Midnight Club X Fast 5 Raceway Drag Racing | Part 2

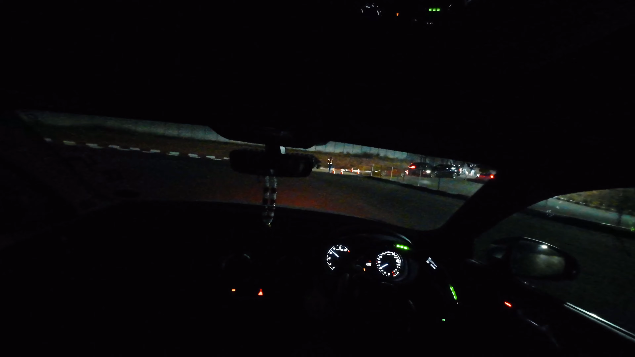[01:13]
Slippery. Braking distance is sketch though.
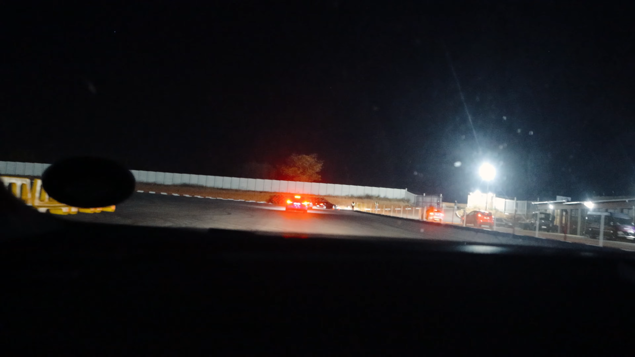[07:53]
This is all you have. Holy moly. That's why I always let off like way before, because you don't have enough space, bro. Literally a wall. Yeah, and that's your stopping.
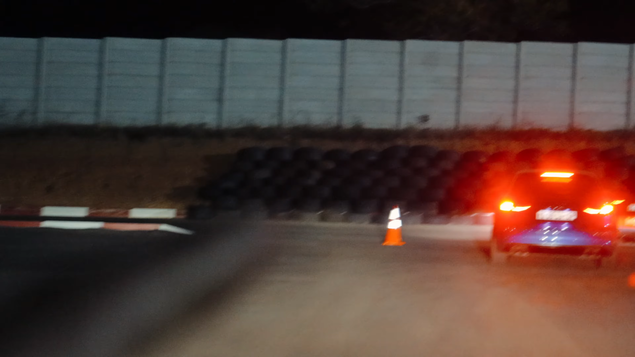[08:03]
Right? This is what you go into when your brakes don't work. Yeah, what if your brakes fade? You're fucked.
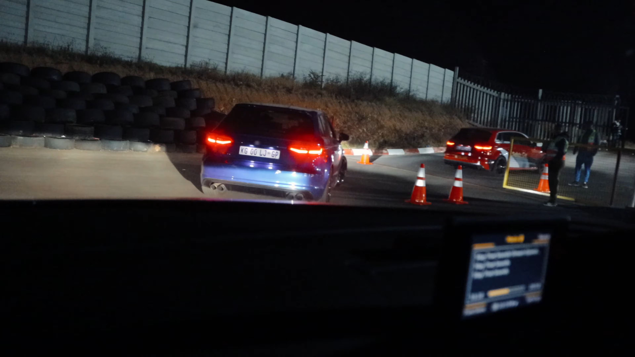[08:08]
Dude, a one line thick of tires is going to stop you. That's insane. There we are.